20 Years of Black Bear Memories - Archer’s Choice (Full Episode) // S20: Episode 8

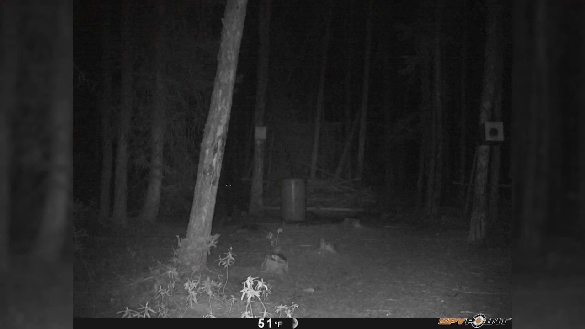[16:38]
We got our Spy Point, we got pictures of them, but a lot of them were dark, and we're figuring, you know what, our last day, let's give it all we got.